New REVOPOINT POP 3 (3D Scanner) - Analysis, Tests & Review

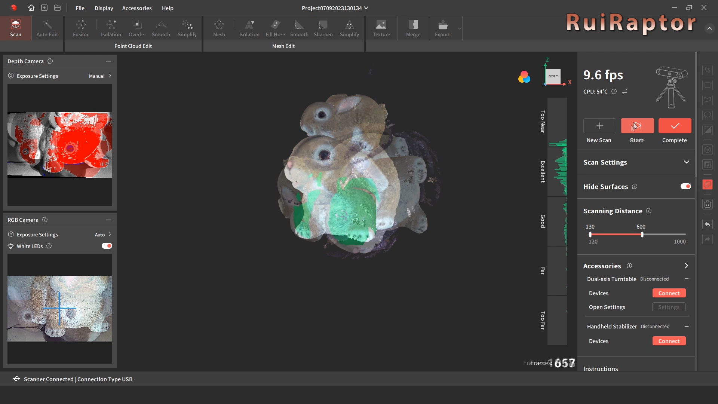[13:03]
After the scanning was complete, we ended up with lots of noise floating around the model.
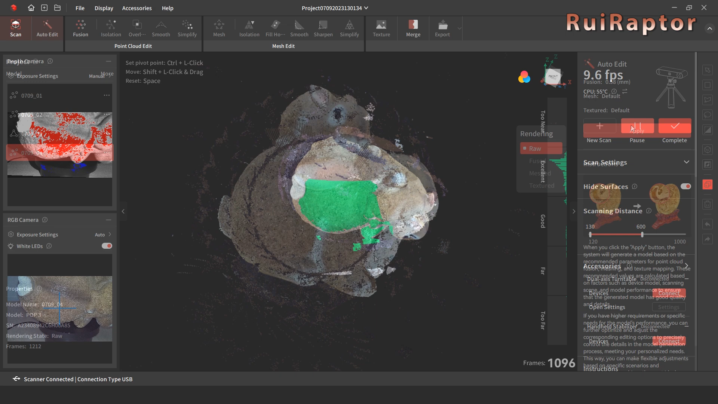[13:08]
The automatic data processing was able to clean most of the noise.
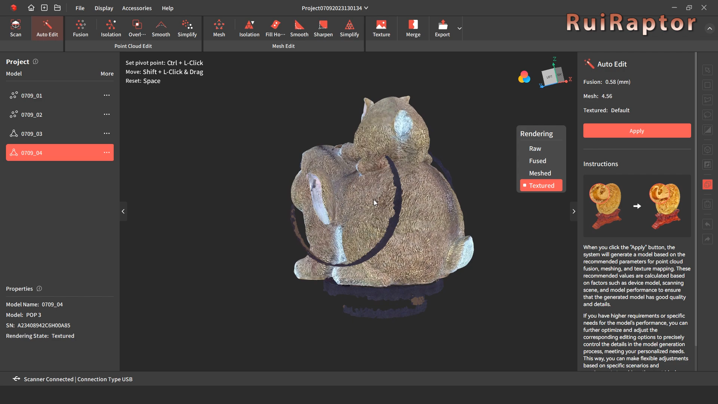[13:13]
There were just a couple of areas that needed cleaning.
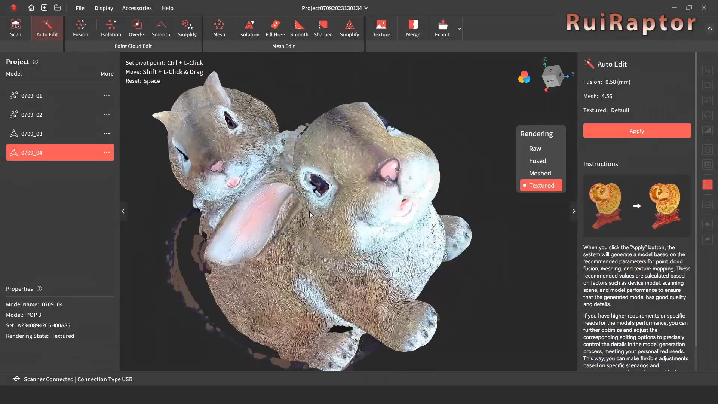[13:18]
The software can also repair some of those issues, but for this, we have to do it manually.
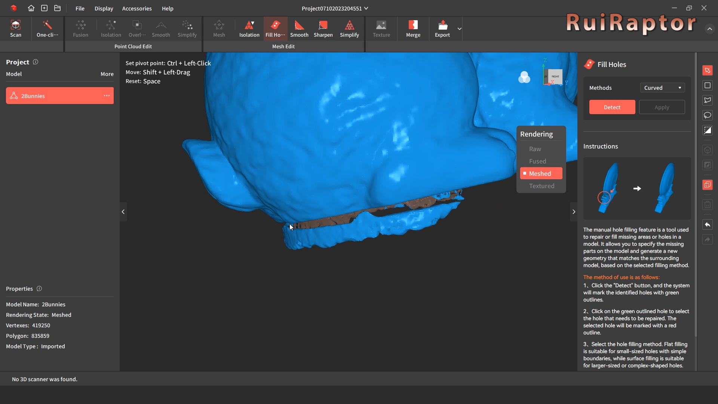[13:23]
At the right side,
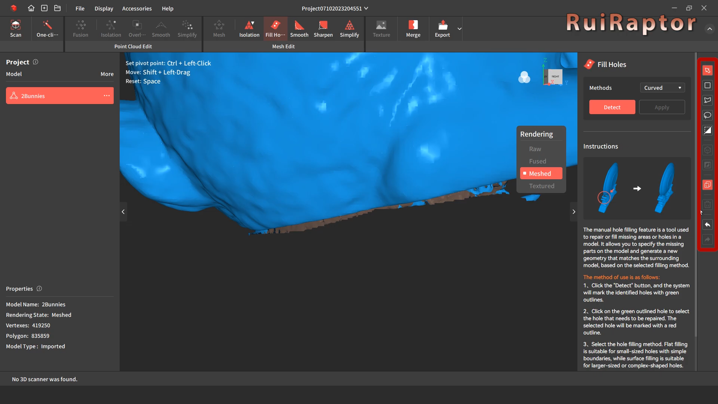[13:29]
we have some tools we can use to select areas and delete them if we need to.